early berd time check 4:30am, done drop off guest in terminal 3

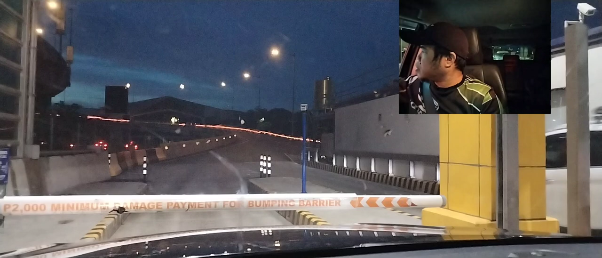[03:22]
Morning Thank you Thank you
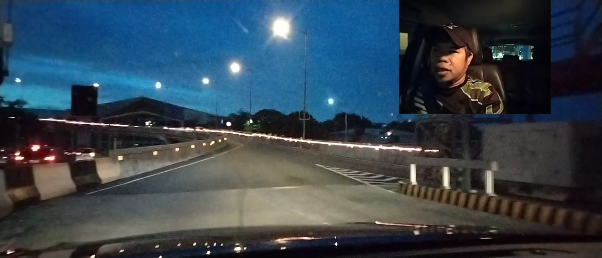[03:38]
Ayan mga tropes So, ayan Nakakita tayo ulit ng skyway mga tropes Dahil Walang traffic So, pwede naman sana dito tayo sa baba Pero, dito na lang tayo para Sure tayo dito mga tropes Na
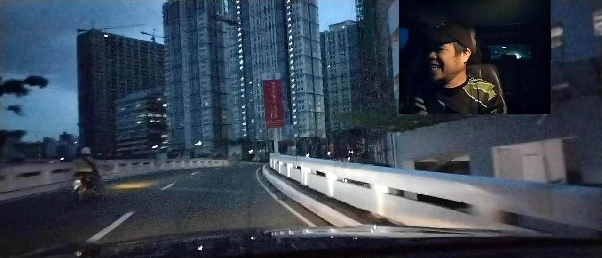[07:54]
Kaya Ayun So Ayan So nandito na tayo Sa May Magalianis Ayala So Grabe Tingnan mo Mga Troops So napakaganda Walang traffic So mapasana All tayo nito Pero